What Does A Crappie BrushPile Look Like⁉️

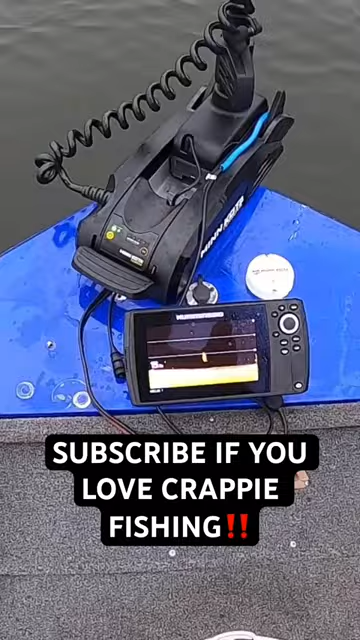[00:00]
All right, guys, there it is. We just went over it. Look, there it is right there.
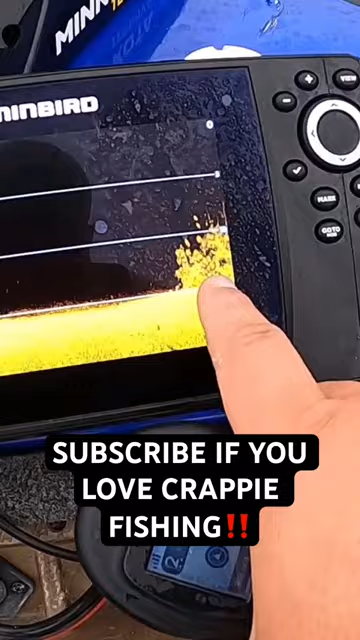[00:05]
Compared to the buoy marker, okay? Compared to that buoy marker, which is right there, we just went over the top of this pile.